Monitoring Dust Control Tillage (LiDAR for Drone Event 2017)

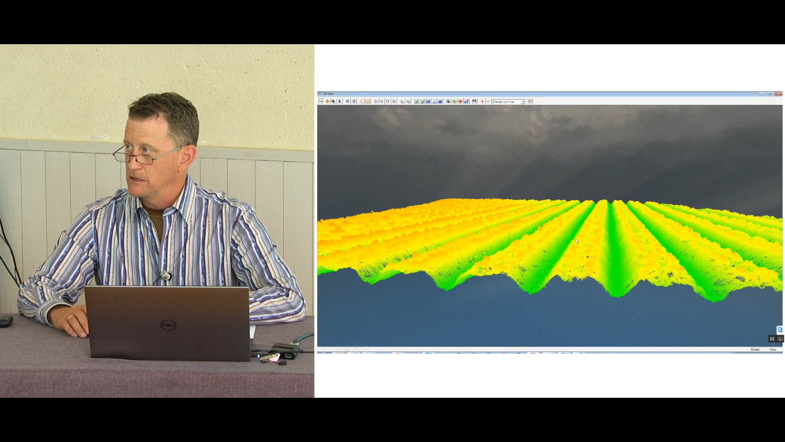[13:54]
Here's a colorized point cloud of what it looked like.